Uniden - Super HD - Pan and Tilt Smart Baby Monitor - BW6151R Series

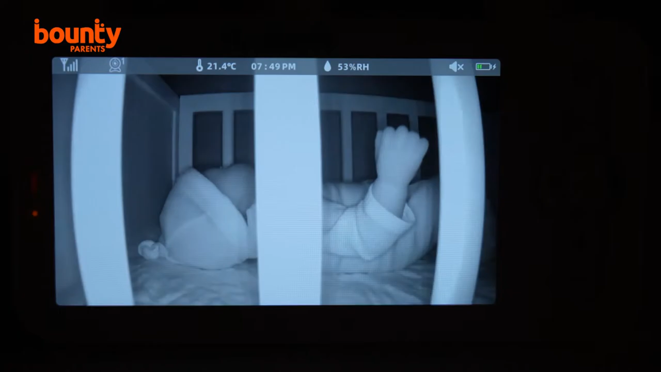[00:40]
This model operates in dual mode as well, so even if you're away from your home, you can still see that your baby is safe and sound.